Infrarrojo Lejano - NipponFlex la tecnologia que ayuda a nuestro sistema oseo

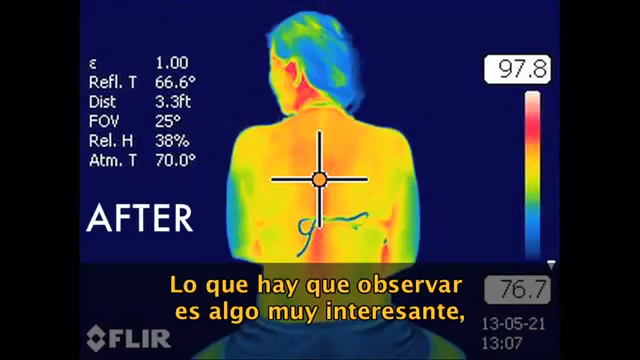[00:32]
What you should observe is something very interesting. Before the power strip you'll see images of an arm or a leg, perhaps a back, there's even an image on the face.
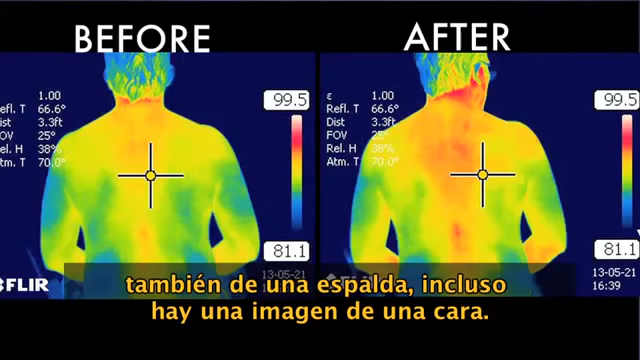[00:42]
If you look at the image beforehand you'll see that the energy of the image looks diminished, lower.
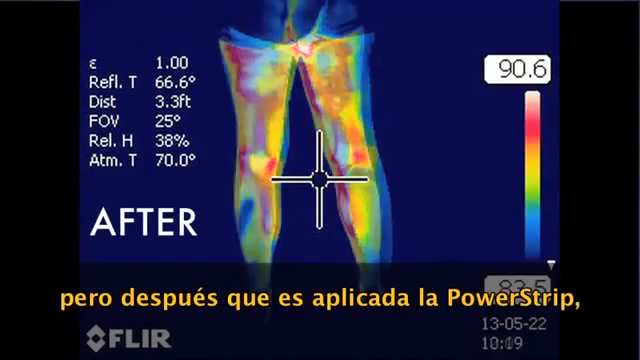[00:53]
But after the power strip is applied it's clear that the energy,
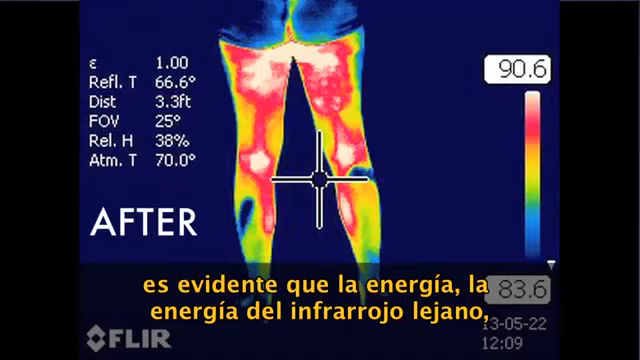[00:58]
the far infrared energy coming off the individual is increased. You'll see this as a darker red.
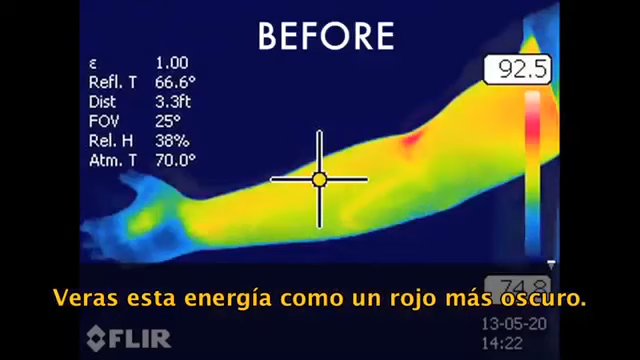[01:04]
This is very important to understand.